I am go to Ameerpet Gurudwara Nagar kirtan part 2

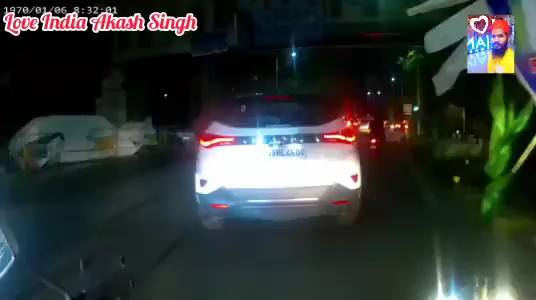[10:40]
आफ गुं इतना जाधा ट्राफिक जाम तो रहा है को मुछ ट्राफिक जाम है
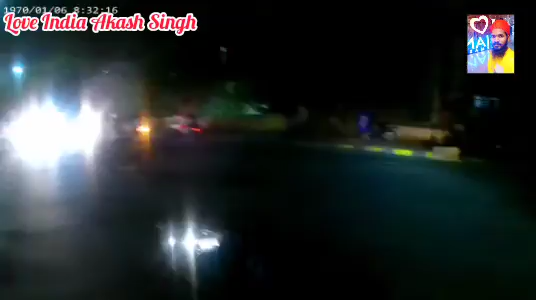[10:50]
उतभी में पीजा है रॉंग रूट में जा रहे हैं मुला रॉट में जा रहे हैं कि ऑलतीय वह इli बूर रॉट में हमें और अपने जाना है ना अपने पर है
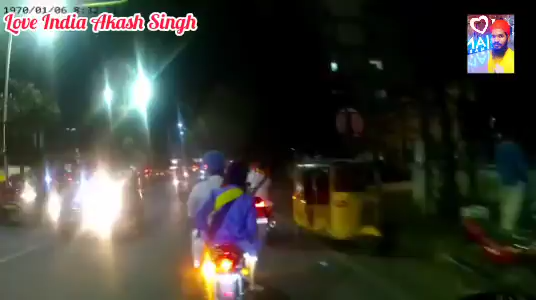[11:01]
जाक़ी का हिए है इत겠지만 क刃 आ
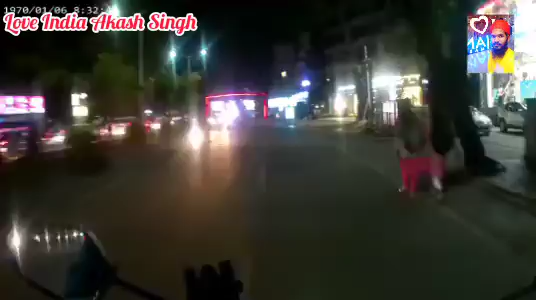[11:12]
आरे आने तो जोनी आरे, उनको जाने तो, कोई दिकर निये है? अप उनको चले जाएंगे! आरे, वेरीगोट! चलो!